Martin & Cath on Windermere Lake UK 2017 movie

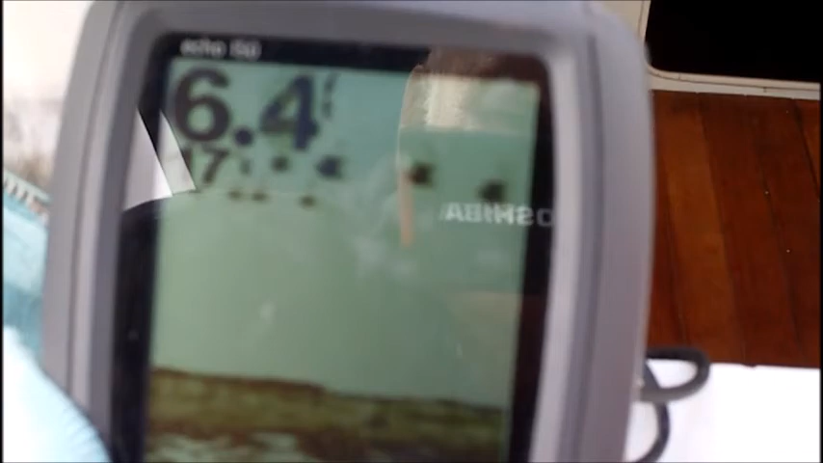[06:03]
within 6 feet of water, 6.8, 7 feet, we've been moved around. We're anchored.